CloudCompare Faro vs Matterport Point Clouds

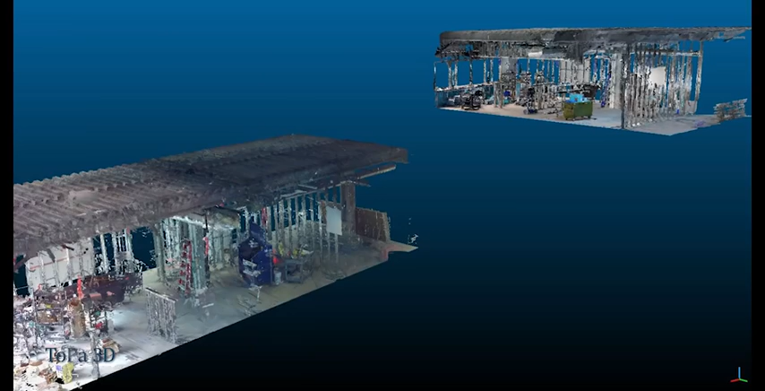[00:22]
I've sliced it up using the clipping box. So we have a Matterport point cloud and a Farrow point cloud.
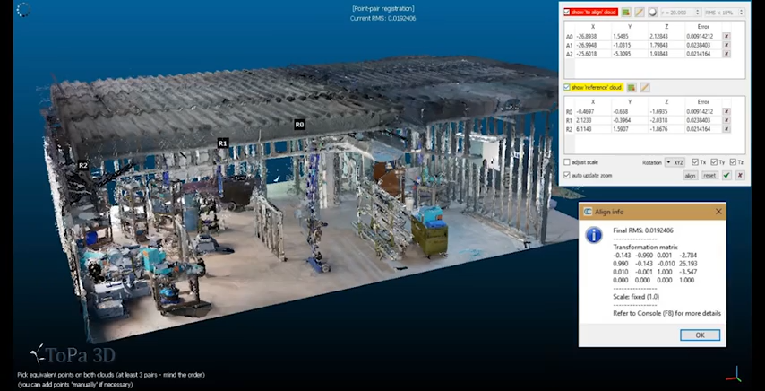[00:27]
I've registered these together using these points that you can see here,
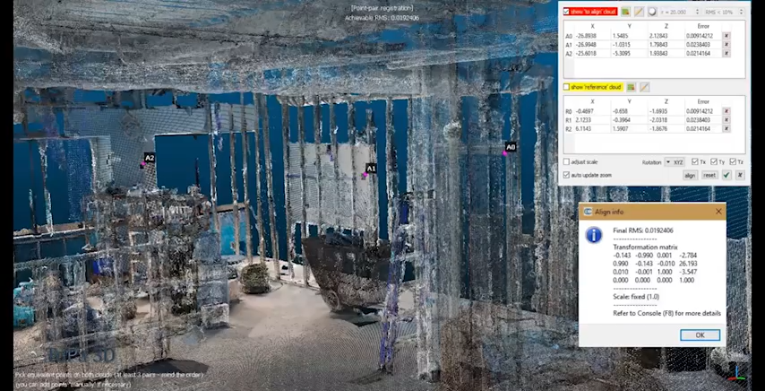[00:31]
and here are the statistics for those points. After I performed the registration, I also did a find registration, which is pretty much a cloud-to-cloud registration.
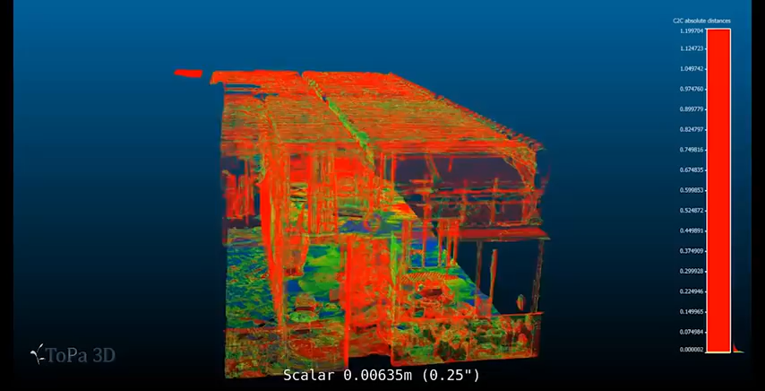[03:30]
In this animation, I have the scalar showing up on the Matterport point cloud, but this is actually the ferro information and the Matterport information super opposed upon one another. It's just represented on one set of geometry, but the color ramp is actually representing two point clouds at the same time. At this level, this is a quarter inch. You can see that the blue is
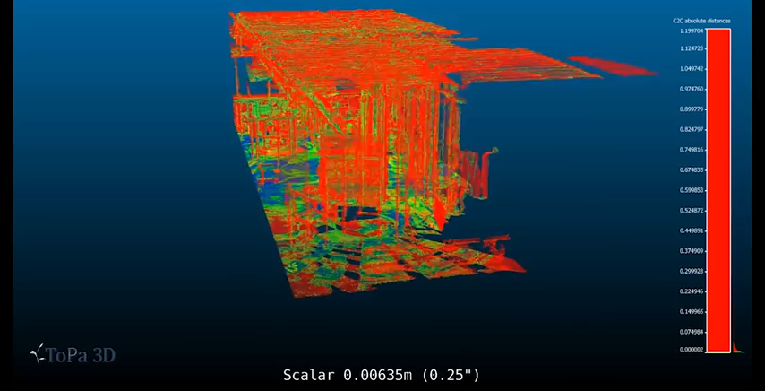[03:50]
actually the very accurate within a quarter inch sort of data.
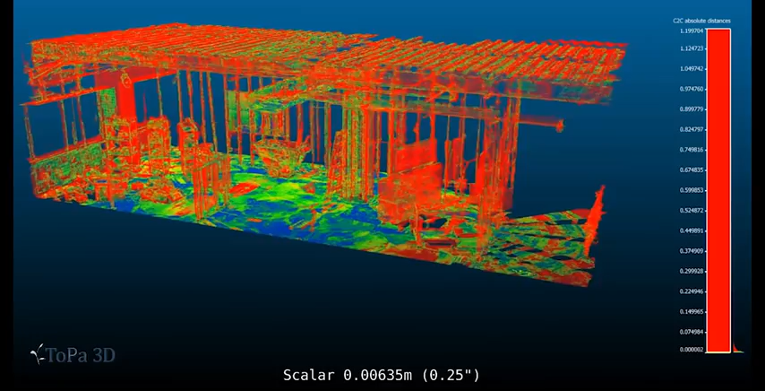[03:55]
And the red is would be the least accurate. That's as far out as you can get.
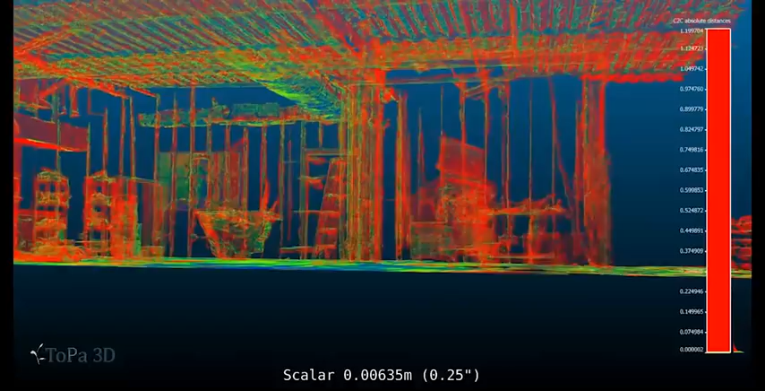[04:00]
And then the gradations in between, it goes from blue to green to yellow to red is essentially how you can look at the accuracy of this.
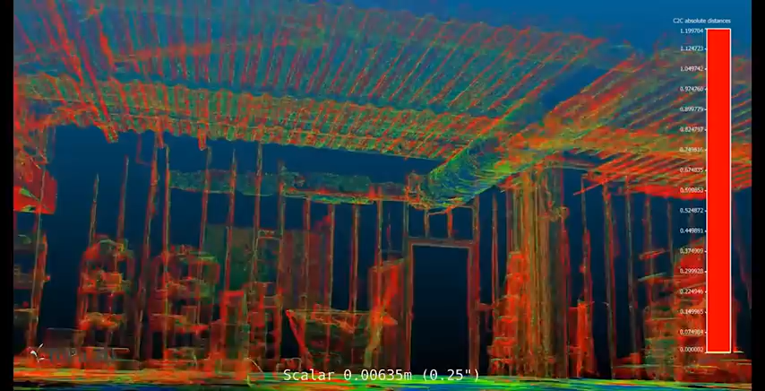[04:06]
What I'd like to point out in this particular graphic is that there's a lot of blue, the blue in the Matterport point cloud. And that's good news. That means within a quarter of an inch, Matterport is matching up with the ferro point cloud. It should also be noted, however, there's a lot of red and red is completely out of tolerance for this quarter inch sort of accuracy that I've put together. And that, in my estimation, is showing a lot of noise. The Matterport scanner is actually not cleaning itself up like the ferro scanner is in this process,
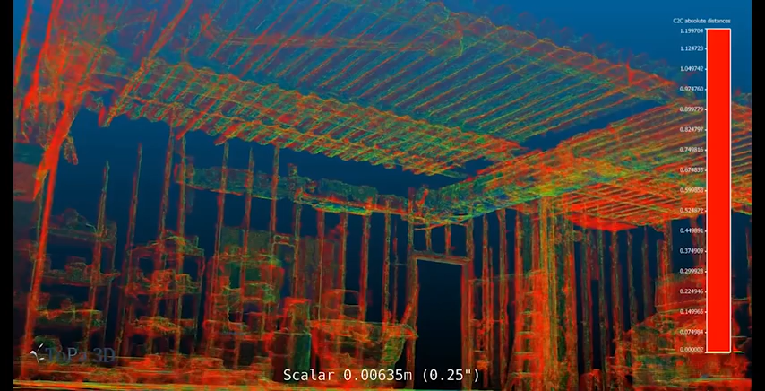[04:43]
although it is hitting the same geometry and the same geolocation. And so as we move through these animations, you'll kind of see how that becomes more apparent.
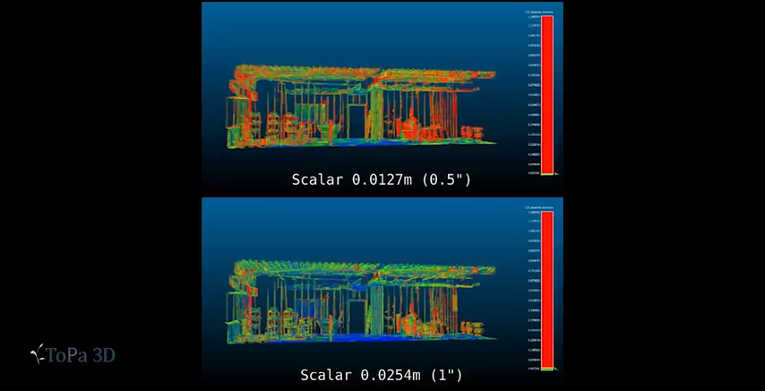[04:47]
In this animation, you're seeing a comparison at the half inch level and the one inch level.
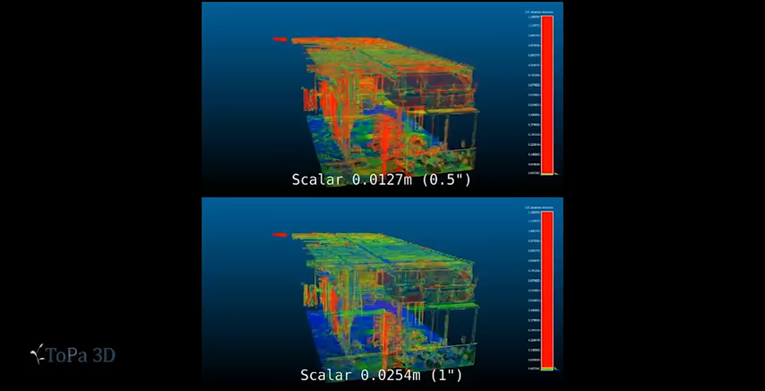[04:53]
And as you raise the tolerances, obviously, you're going to get more blue, as Matterport has a little bit more matching with the ferro point cloud.
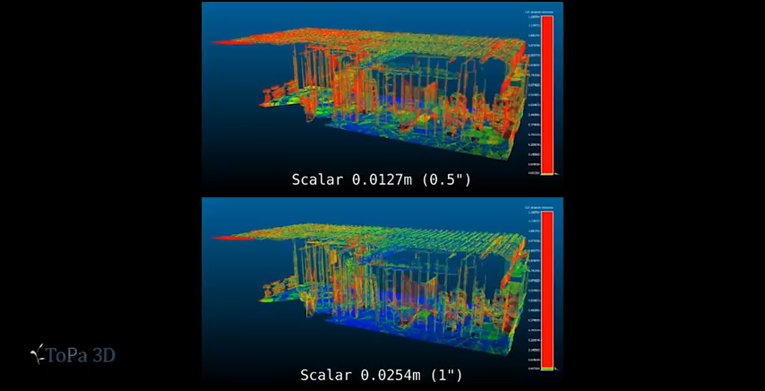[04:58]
And I just wanted to show you these so that you get a better idea at different tolerances, just how accurate that Matterport point cloud is. On the top right of the animation right now, there's a lot of red, that's just where the overlap of the scans isn't perfect.
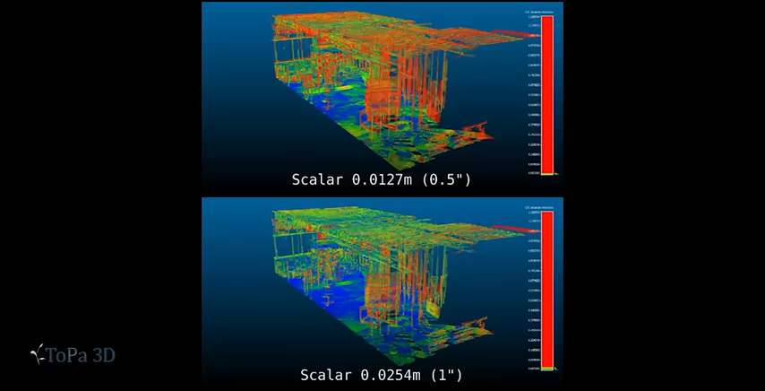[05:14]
So it's seeing no correlation at all at that point.
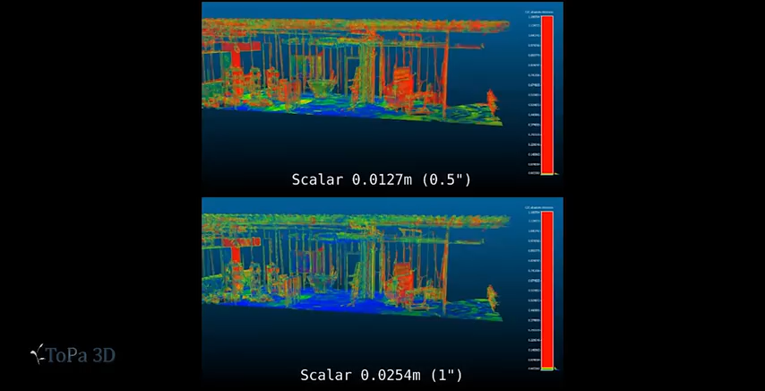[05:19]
And the reds also are showing up on the shiny surfaces a lot.
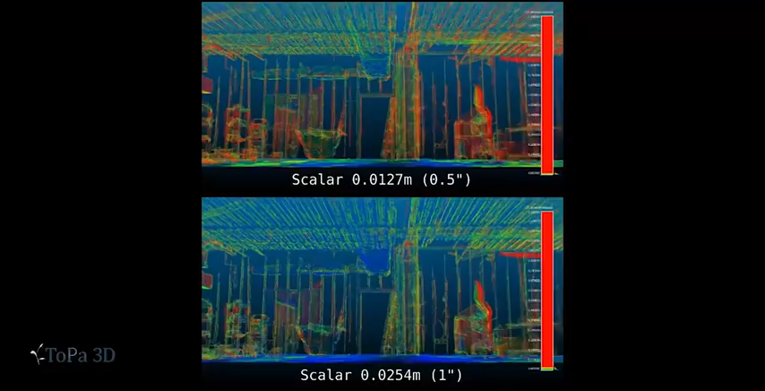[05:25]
So highly reflective surfaces or surfaces that are at a high inclination from the viewpoint of the scanner are definitely going to have red.
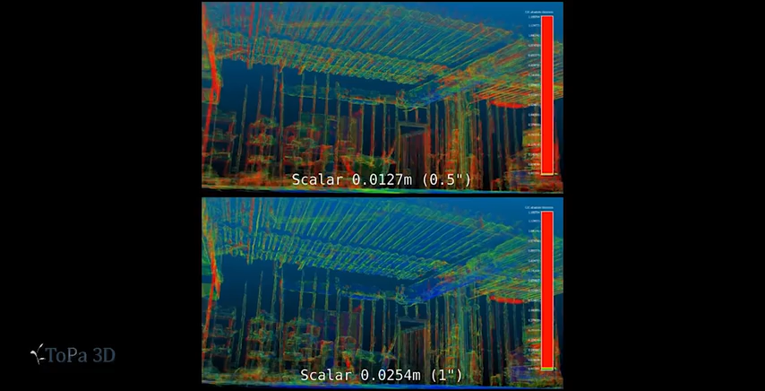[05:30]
Here we have a cloud comparison between two and three inches.